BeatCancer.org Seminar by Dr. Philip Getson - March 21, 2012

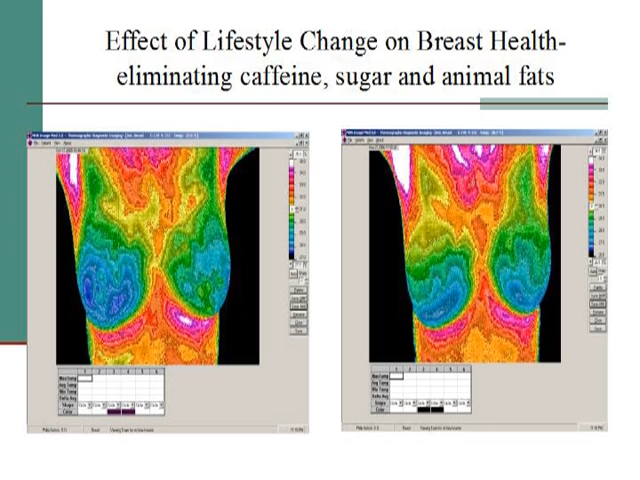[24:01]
And lo and behold, she came back six months later. And the picture on the right is the picture of the same woman six months later with the dietary changes that you see. And that is a symmetrical thermographic study, also known as a normal thermographic study.
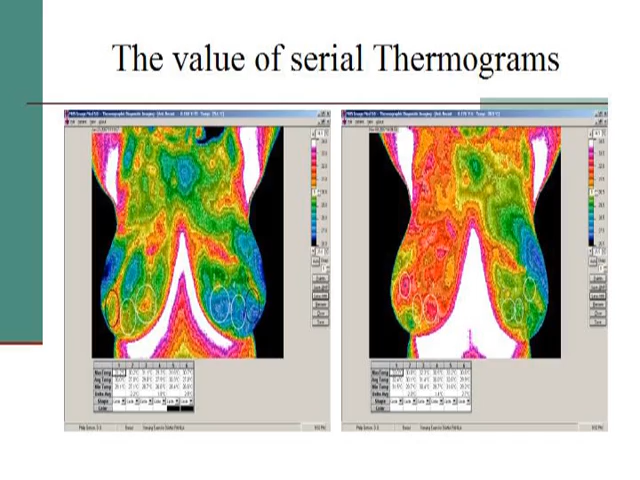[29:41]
But the bottom line is that the first one was abnormal and intervention should have started there. And the second one really showed a progression by which time the intervention, whatever she chose to do, became much less valuable. So we're back to early intervention, early detection, early lifestyle change.